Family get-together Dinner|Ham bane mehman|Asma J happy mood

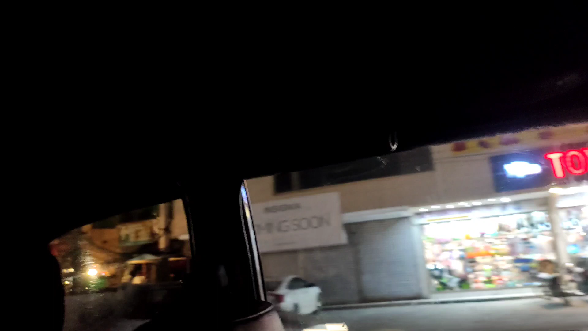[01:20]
نیکسٹ روڈ سٹارٹ ہو جاتا ہے تو یہ دیکھیں آپ کو راستے میں بہت ہی خوبصورت ملتان کے مناظر بھی نظر آ رہے ہیں کیونکہ
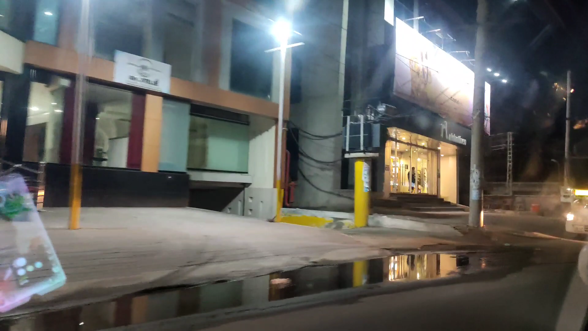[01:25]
رات کا ٹائم ہے تو کہیں پر اندھیرہ ہے اور کہیں پر روشنی